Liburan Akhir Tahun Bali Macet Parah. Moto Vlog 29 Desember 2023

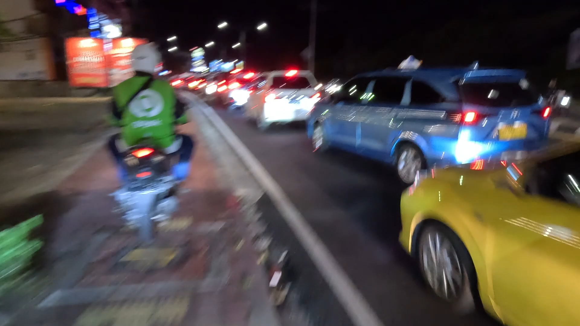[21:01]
Sebelah kanan ini udah underpass lagi Underpass bandara ngurarai guys Ini mobil banyak ke arah kiri ya Ke arah
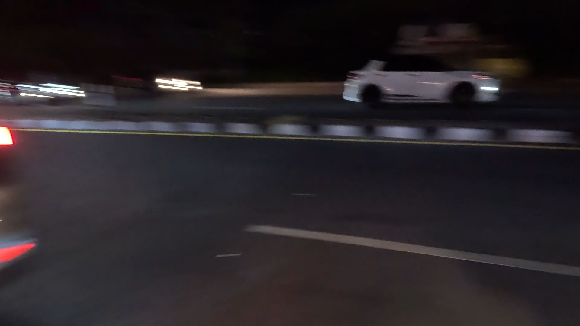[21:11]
Ke underpass kosong guys Yang ke arah kiri banyak Ini yang menuju ke bandara Kalau ke kanan Kalau ke kiri menuju ke
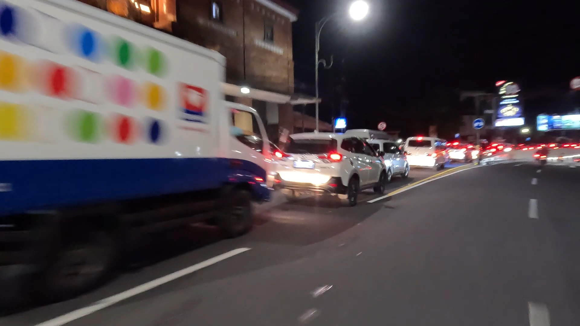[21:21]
Toll Wow Ini kemungkinan ke arah Nusa 2 Atau ke kute ke kanan guys Dan Nusa 2 ke kiri lewat tol dia Dan underpass ngurarai aircourt Kosong guys Kita jos disini Laskan guys
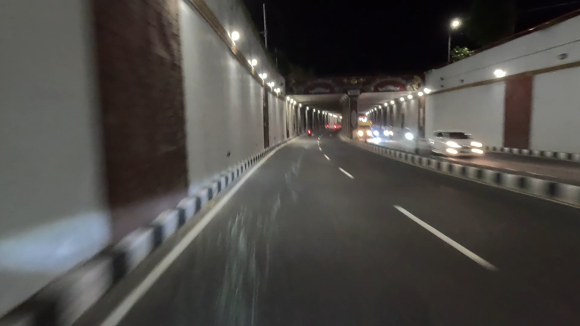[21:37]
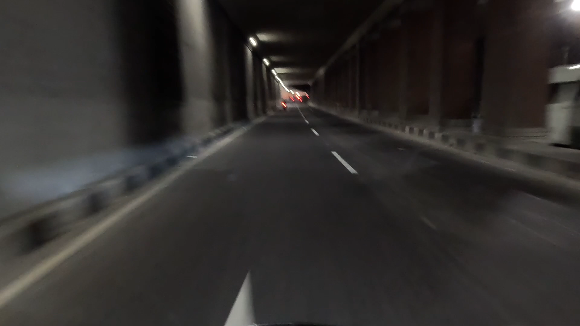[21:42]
Wow Wow Wow Di belakang tuh liat Kosong guys Dan dari arah sana yang macet tuh Wow
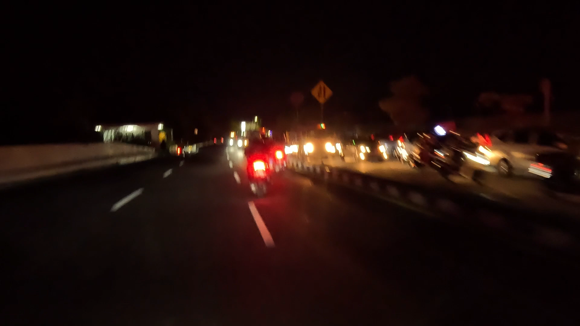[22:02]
Itu yang dari arah Uluwato Dari arah Jimbaran Macet ini Nah ini kok belok kanan disini Ini bahaya Wuhu Macet guys Ini kemungkinan yang baru Banyak yang baru pulang dari Uluwato ya Uluwato untuk nonton keca Sedangkan yang dari arah Kute
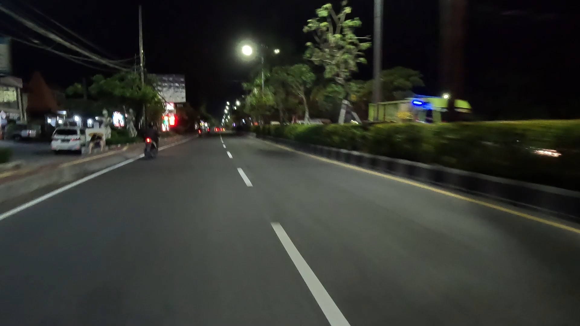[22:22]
Dari arah Bandarangurawai Dari arah Seminyak Ke arah Keembaran Nusa 2 Uluwato Lengang Lihat itu guys Di depan kita Lengang banget Sedangkan yang di sebelah kanan Wow Padat merayap Yuk kita lihat intip guys Look at that Lihat itu guys Sebelah kanan macet Dan di depan kita lengang
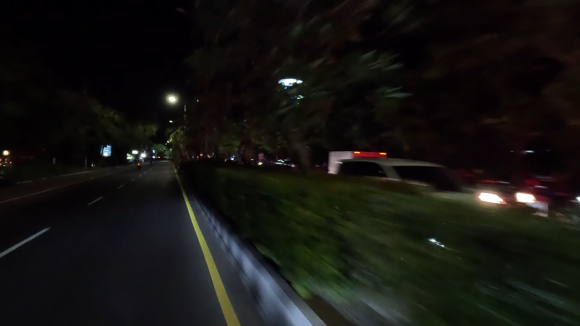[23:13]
Disini aku Coba berdiri nih Untuk bisa ngeshoot Yang di sebelah kanan Dari arah berlawanan
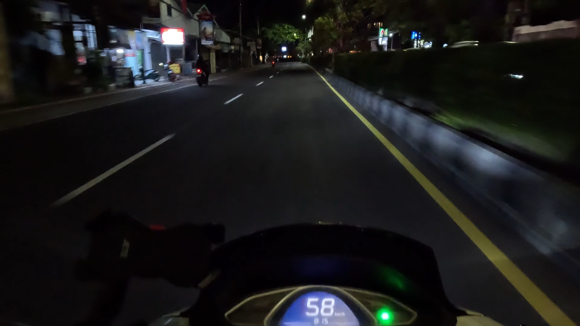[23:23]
Mendekati lampu merah Gimbaran Ini tempatnya Macet biasanya Dari arah aku ini guys Tapi disini lengang sekarang Dan yang kanan tuh Yang lame tuh
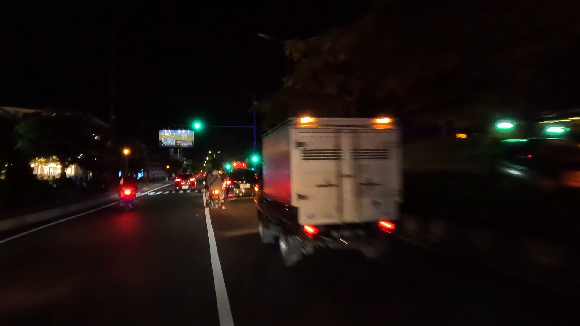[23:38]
Wow Itu kan yang keluar dari
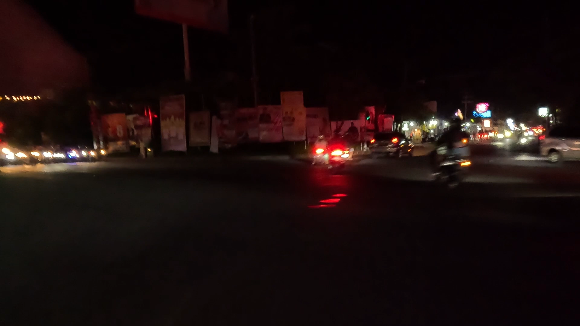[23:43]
Gimbaran juga Yang keluar dari Daerah seafood cafe Gimbaran Wow Masih panjang padat Macetnya panjang
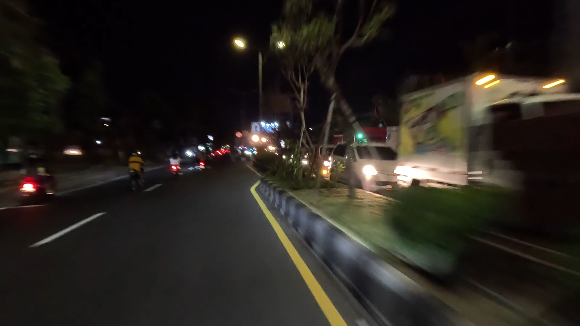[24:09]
Padat Wow Ada mobil Bawa
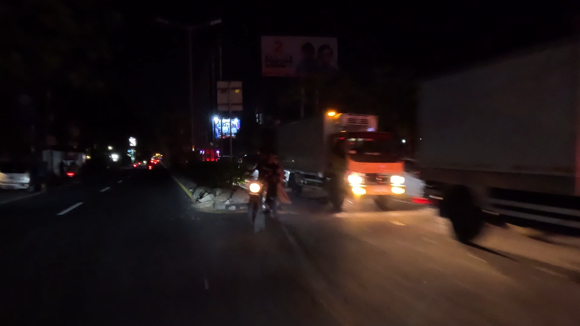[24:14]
keren juga Ayo Masih nyabung Kepacetannya Masih nyabung guys Ini sampe untung nih Ini udah mau nyampe Simpang McDonald Gimbaran ya
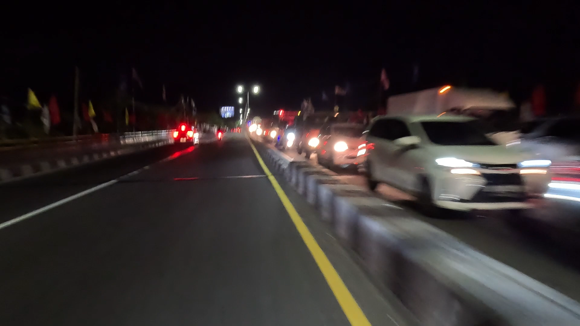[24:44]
Dari arah berlawanan Aku ini Masih terpantau Macet total ya Tidak bergerak
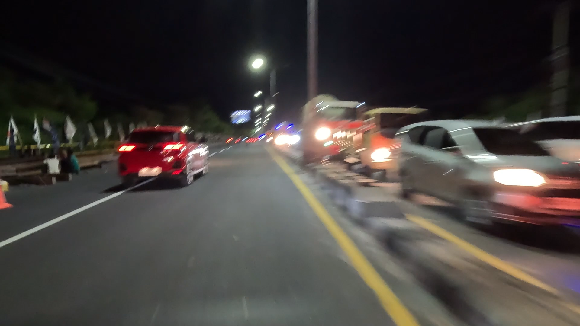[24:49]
Ini bisa dibayangin Berapa jam Mau nyampe Untung Wow Kalian bisa bandingin guys Yang sebelah kiri Searah dengan aku Dengan yang sebelah kanan Berlawanan arah dengan aku Keadaan Lalu dikas Lengang Dan padatnya Bisa kalian kelihatan Mencolok banget
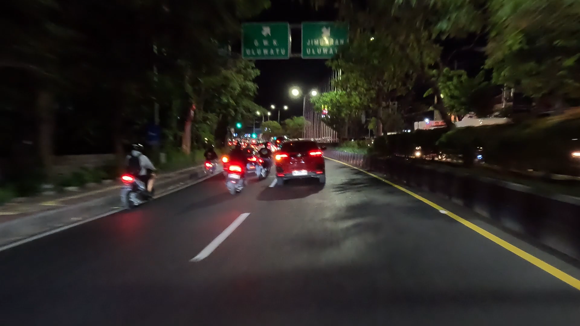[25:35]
Oke Lampu hijau Ini Lampu Merang Jalan Uluwatu ya Persimpangan McDonald VFC Disini biasanya tempat kemacetan Wah Tidak lambat Ini bisa-bisa Merah lagi Ini Wow Lihat ini Mau kemana itu Naur
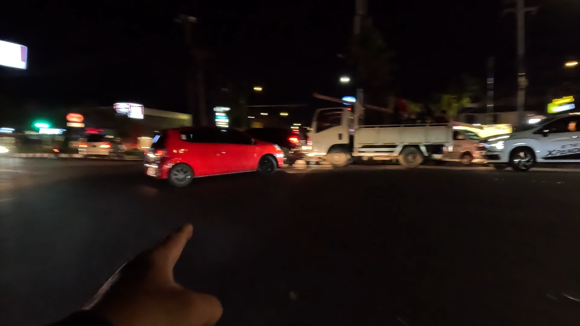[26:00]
Polisi
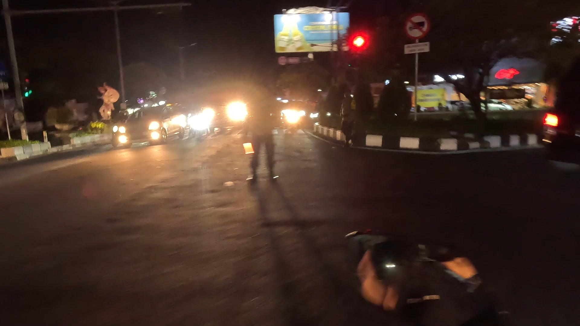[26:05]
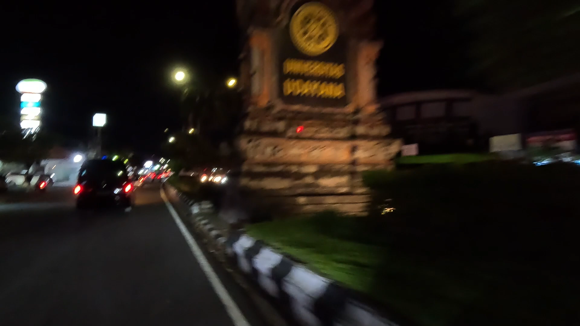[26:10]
Dan ini keluar dari Uluwatu Ini yang sebelah kanan aku Keluar dari Uluwatu
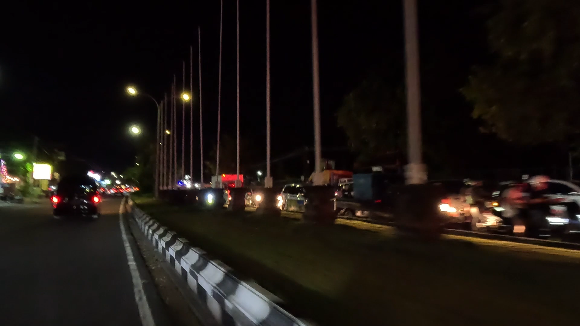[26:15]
Dari Lampu Merah tadi Perempatan Coba kalian lihat ya Sampai mana Padatnya Panjangnya Ke belakang Sampai mana Guys Kita masuk Daerah Jemberani Guys Ini Jalan Uluwatu Yang menuju ke arah Universitas
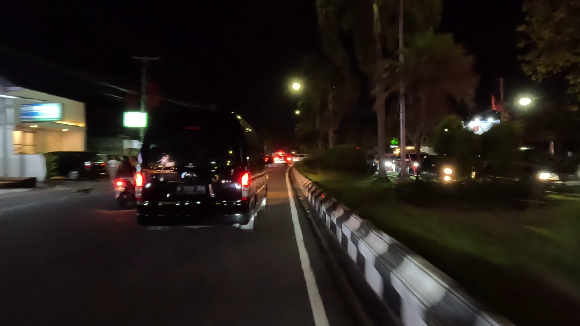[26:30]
Udayana Unut Dan disini adalah Tempatnya Kuliner Disini banyak Pilihan Destinasi kuliner Buat kalian ya Look at that Macet
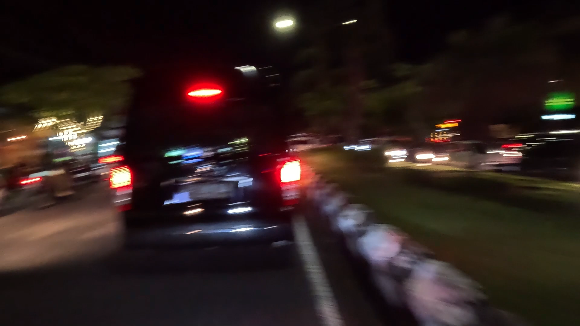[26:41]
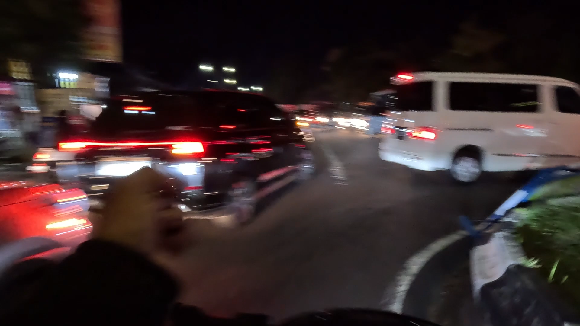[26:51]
Ini mau Yurten ya Mau Patah balik Wow Dan tidak bisa Masuk disana
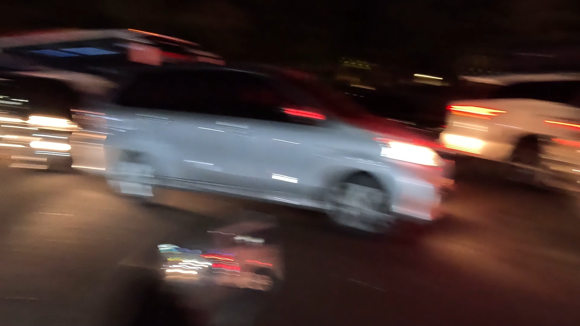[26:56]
Ini juga Mau Nyebrang ke kanan Tidak bisa ini
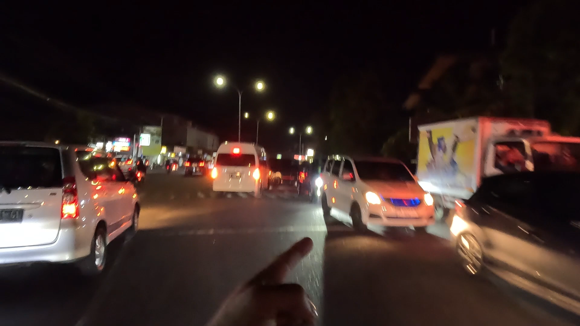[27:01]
Motong jalan Susah Wow Rebutan itu guys Karena disini Dibilang Tidak boleh kanan
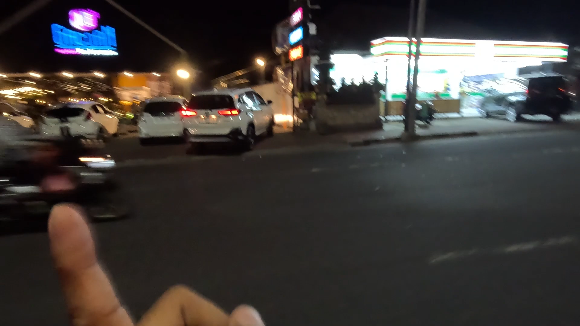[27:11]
Itu Gacuan Dan Kepadatan Lalu lintasnya Kemacetan Kena lampu merah Sampai arah sini Masih Amazing Menakjubkan Keadaan Lalu lintasnya Dan berakhir Sampai disini
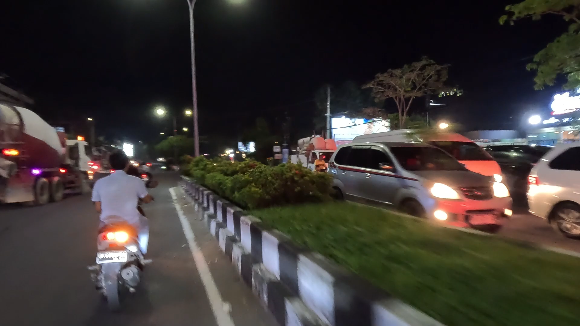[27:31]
Disini tempat Itu Seafood Restoran seafood Bali Ocean Fish Udah Disini Sudah Tidak ada Terian Wow Amazing Pemandangan Lalu lintas Di Bali Di malam Sabtu Tanggal 29 Desen 2023 Dua hari Menjelang Malam Tahun baru Keadaan Parinsata Di Bali Lumayan Padat Dengan Lalu lintasnya